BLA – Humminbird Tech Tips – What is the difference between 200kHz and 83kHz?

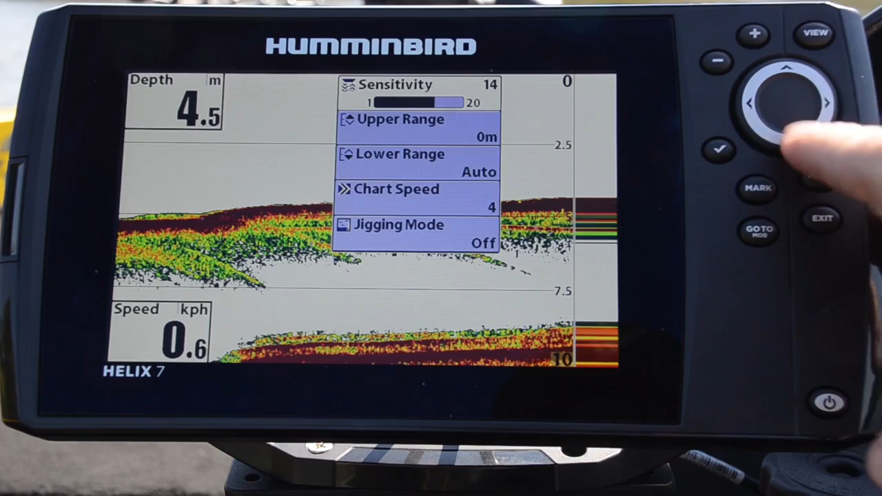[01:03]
On screen: depth 4.5 m, speed 0.6 km/h
and the bottom we're only looking at such a small area it can be hard to find them so you know if we're out on a dam bass fishing we're looking for those suspended bass it's a bit tough to do on 200 kilohertz so what we can do is change across to 83 kilohertz and what 83 kilohertz is going to allow us to do is to see a larger area we're now looking at a 60 degree cone angle so that's
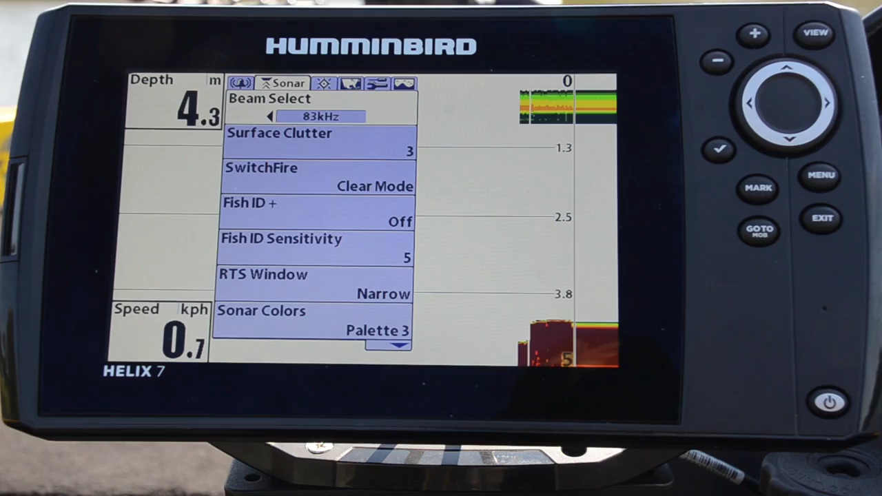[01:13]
On screen: depth 4.3 m, speed 0.7 km/h
giving us a one-to-one surface to bottom coverage so we're in four meters of water here we're looking at around about four meters of bottom problem is that we don't get the detail of the density of the bottom so
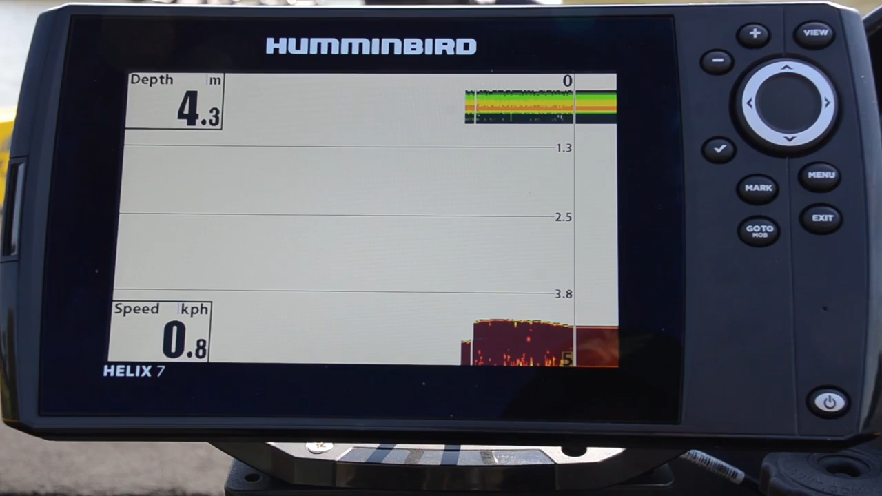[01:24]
On screen: depth 4.3 m, speed 0.8 km/h
much but we are able to find a find those fish that are suspended in the water column best
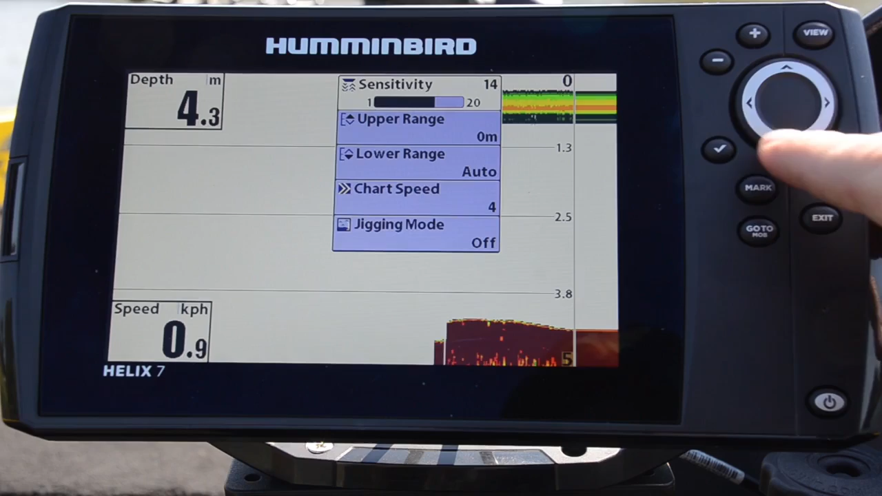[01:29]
On screen: depth 4.3 m, speed 0.9 km/h
of both worlds we can go across to our 83 slash 200 so we're now getting the definition from that little narrow cone and we're also getting the the fish that we're finding in the between the top and the bottom as well so for more tech